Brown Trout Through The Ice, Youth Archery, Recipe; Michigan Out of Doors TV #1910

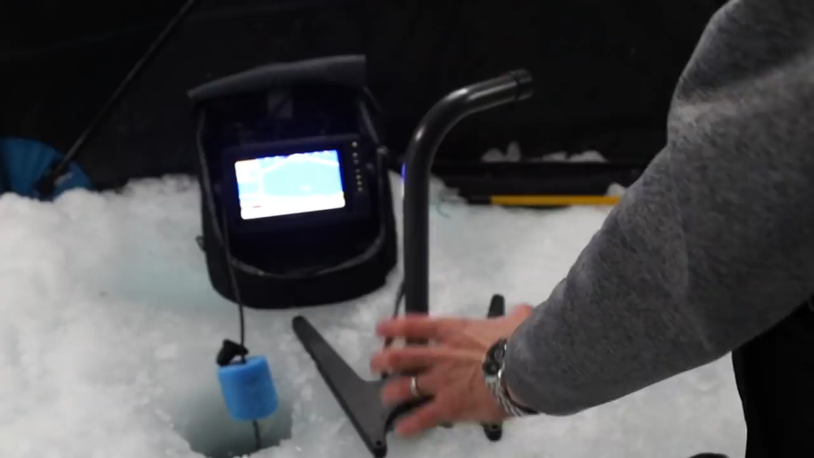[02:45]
Today, Brian Darlin and Mitch Gazanek were just about the only ones on the ice today, and were chasing brown trout through the ice. But before we could even talk strategy, we had to find out what was on the end of this tip-up.
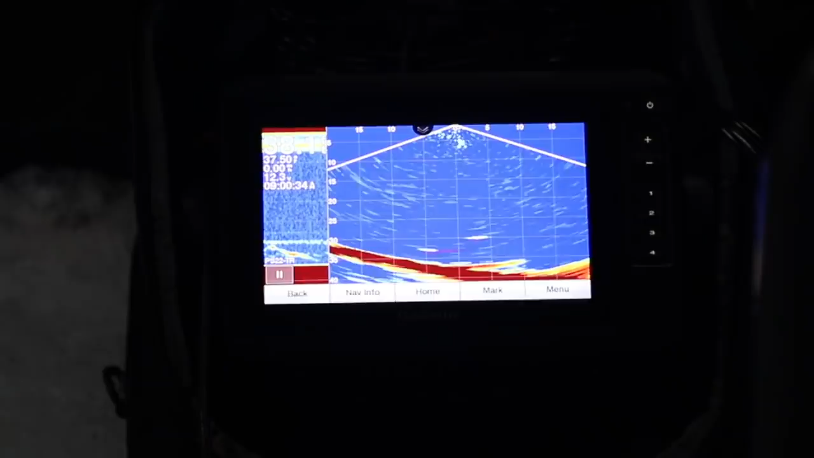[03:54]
But with technology like this, it allows us to be able to say, okay, my bait is on the right-hand side of the screen. His bait is on the left-hand side of the screen. And this morning already, we had fish that were dodging between his bait and my bait.
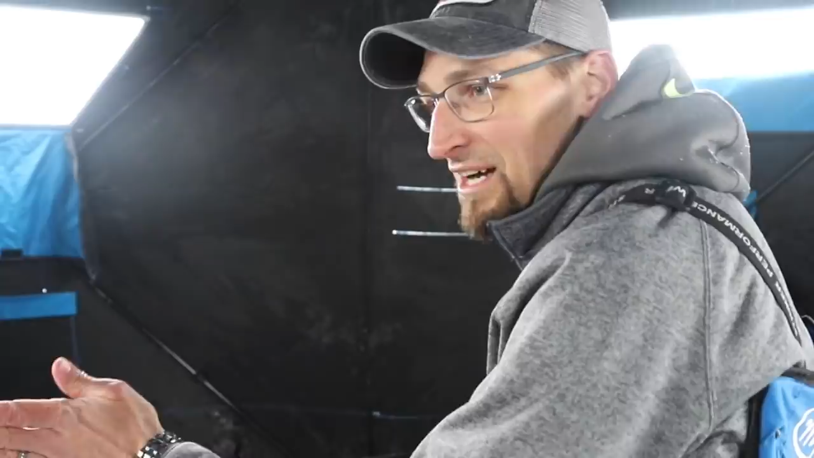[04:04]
Oh, really? Back and forth. We were able to see the difference. It was pretty awesome. So, let's see if we can get one going. This new technology from Garmin, as you see, is pretty cool stuff.
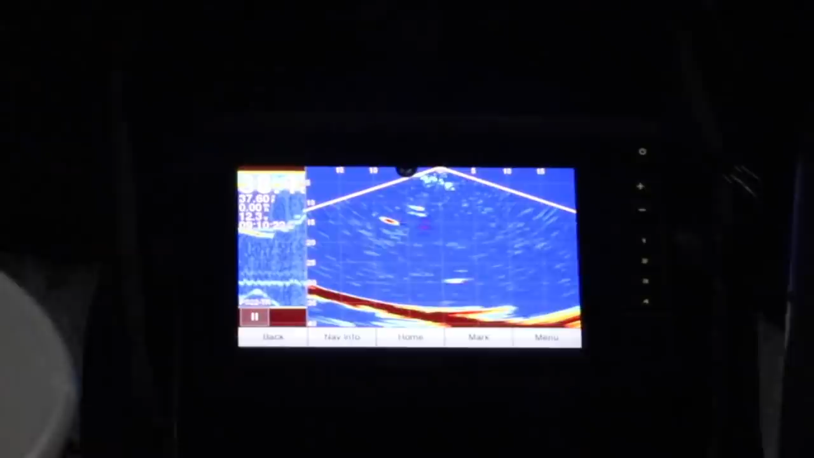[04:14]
On the top left of the screen, you're looking at Mitch's bait and a fish looking at it.
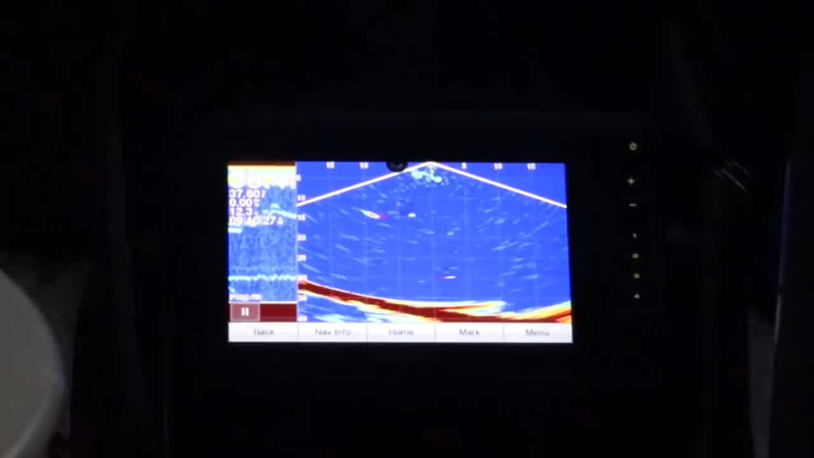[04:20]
The bottom right is where Brian's bait is at. And when the fish gets close, it's best to pay attention.
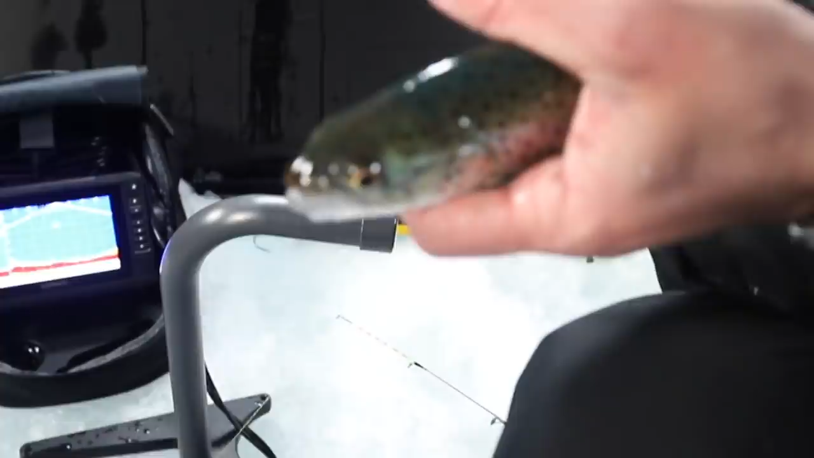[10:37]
There's another fish down on the bottom. I just saw it come through the graph and we don't have a line in place. Pretty fish.